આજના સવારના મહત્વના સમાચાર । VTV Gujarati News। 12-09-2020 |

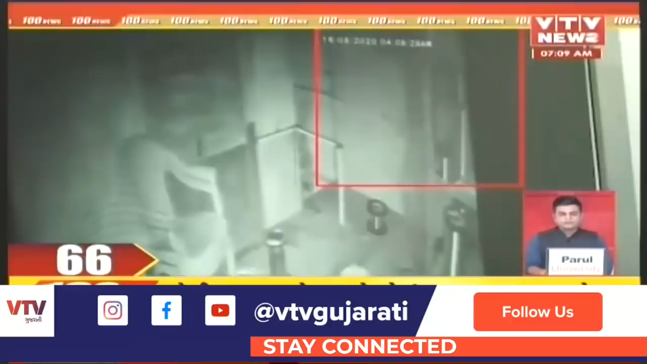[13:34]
कोपर ना वायर नी चोरी करितस करो परार सिसीटीवी मा कैद थाई पूरी घटना